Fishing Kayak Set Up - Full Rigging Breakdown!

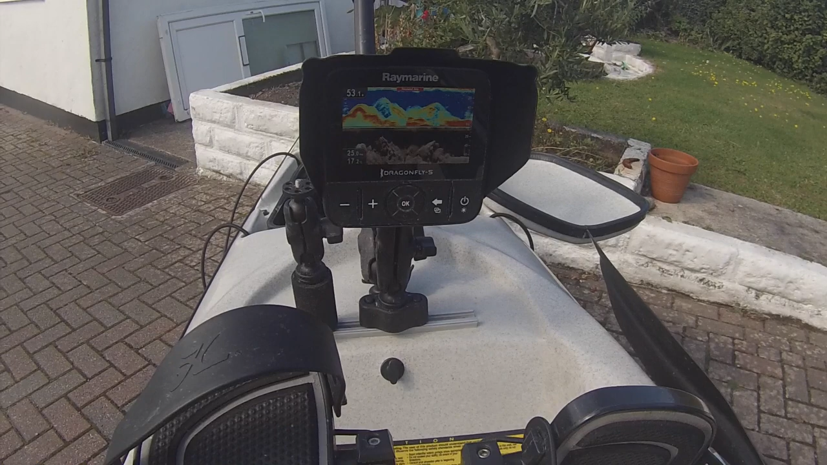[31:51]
So yeah, fish finder and GPS chart plotter combined within this unit. Around the unit here, you see this cover here. That's a Burley Pro sun visor.
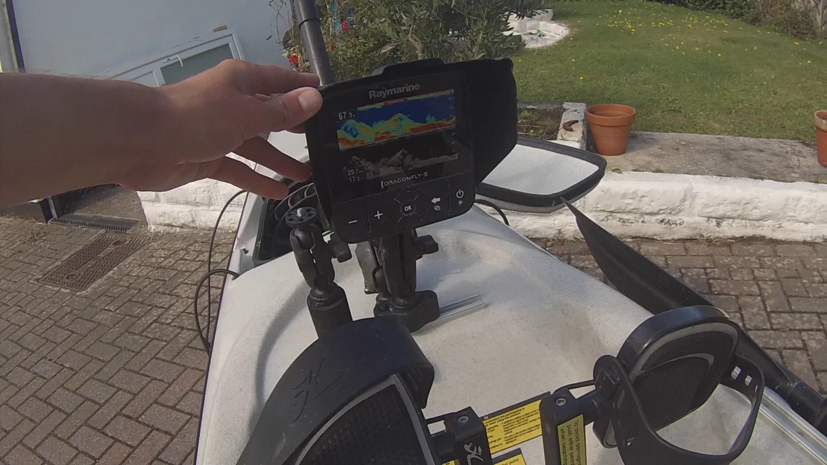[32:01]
So that acts to sort of shield the kite from sort of splashes coming over the bow, but also sort of reduces the reflection off the screen.
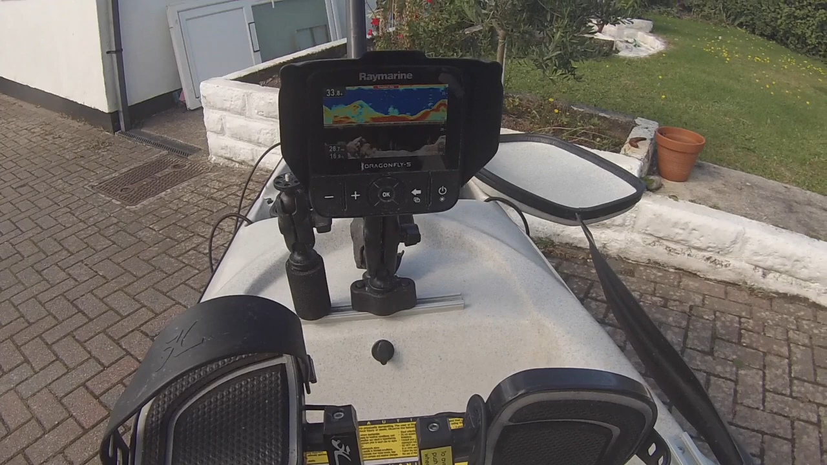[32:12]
From sort of bright sunlight, works quite well there. But the fish finder itself, it's got sort of the latest chirp technology, they call it.
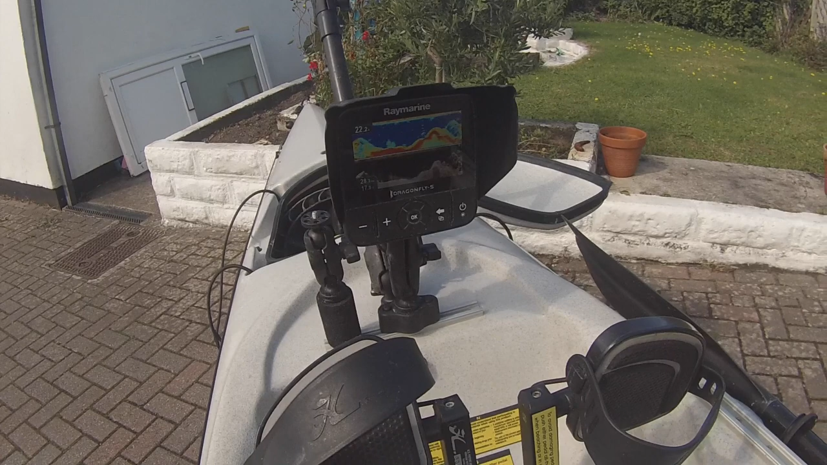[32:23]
So that's a form of sonar which shows up the fish really well in the water column, and also down vision. Down vision can be seen on the bottom here.
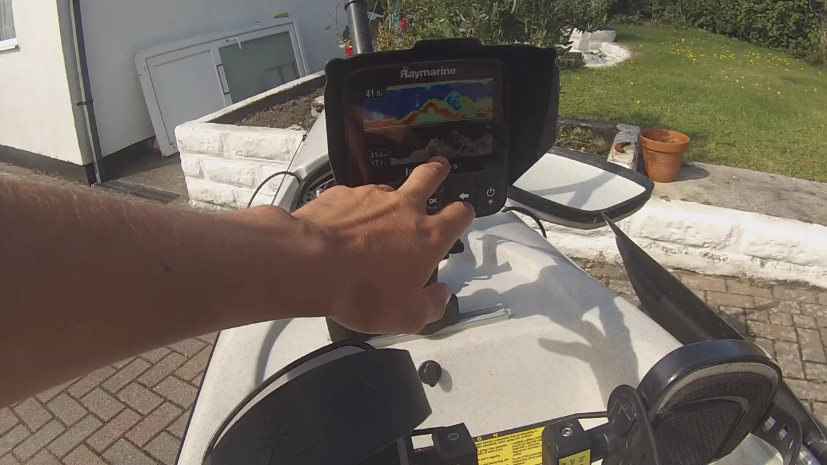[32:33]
I'm not sure if it'll show up on the video, but basically down vision or down scan imaging shows up the bottom really well in really sort of high definition.
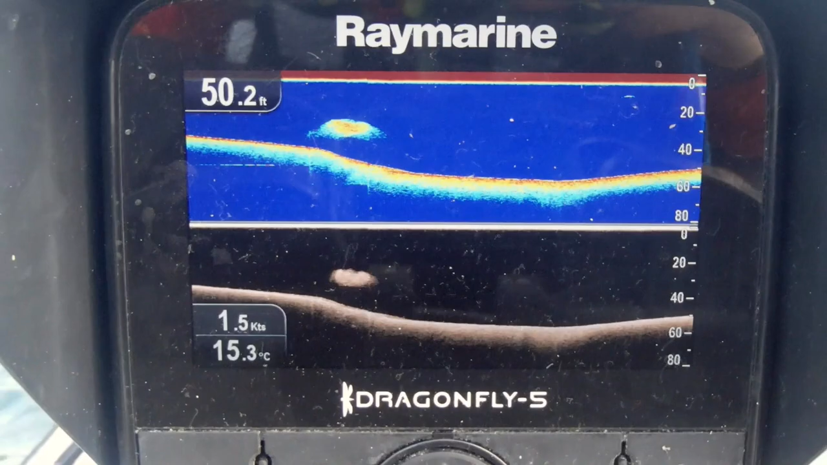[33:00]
On screen: depth 50.2 ft, water 15.3°C, speed 1.5 kn
But fish finder, very, very useful for sort of planning where you're going to fish. You know, you're not fishing sort of blind. It's sort of showing you what's beneath the kayak there, giving you data on what's happening down there. So you can sort of see, you know, if there's reefs, there's drop-offs, whether you have a sand, sandbanks, whatever it may be.